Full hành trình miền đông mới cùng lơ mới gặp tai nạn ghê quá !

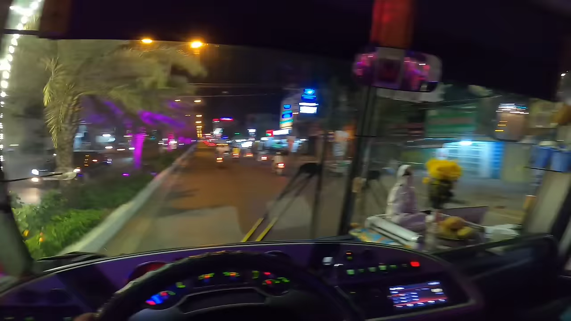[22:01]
Cà Mau mình mới thấy làm cái dàn đèn này ok ha. Sáng đổi màu đến. Đổi màu nhiều màu giống như xuân đến vậy ha. Mà Cà Mau mình làm đèn thua Bạc Liêu. Ôi, Bạc Liêu trước mặt đó. Bạc Liêu mấy ngày tết chơi đèn ghê lắm. Cà Mau mình không có vé dự nữa. Mau mình không có chịu đầu tư đèn như Bạc Liêu.
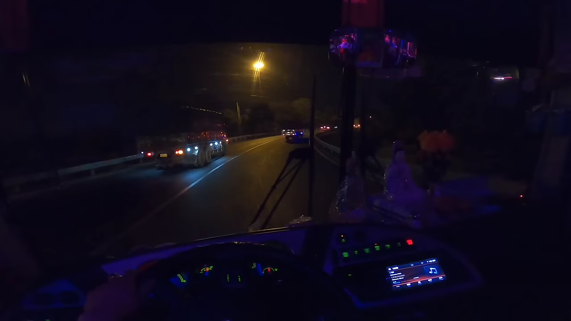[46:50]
Nó có nhiều hướng rẽ lắm luôn á. Đi tới đây mọi người để ý nha. Nhiều bạn chưa lên đây lần nào á, cho nên là dễ bị lộn lắm luôn á. Ok, cái hướng mình rẽ là cái hướng mà xuống đi thẳng về ngã ba Vũng Tàu nè. Đó. Bên tay phải mình là Suối Tiên nha. Ok.
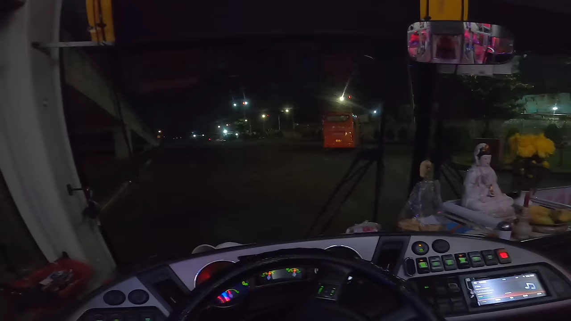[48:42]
Bây giờ mình sẽ dời xe vô cái bãi đổ để mình tranh thủ mình ngủ mọi người ơi. Tranh thủ mình ngủ để chiều nay 4 giờ mình lại khởi hành từ bến xe miền Đông mới về lại Cà Mau. Ôi dạ, bây giờ mình sẽ dời vô cái bãi đậu nào cho nó yên tĩnh.